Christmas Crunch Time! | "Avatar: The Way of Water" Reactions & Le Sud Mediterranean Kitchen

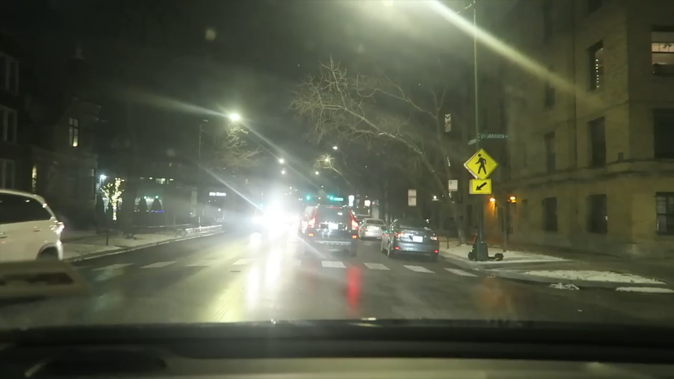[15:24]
my drive home is so picturesque with like christmas lights and snow and just like the neighborhood vibes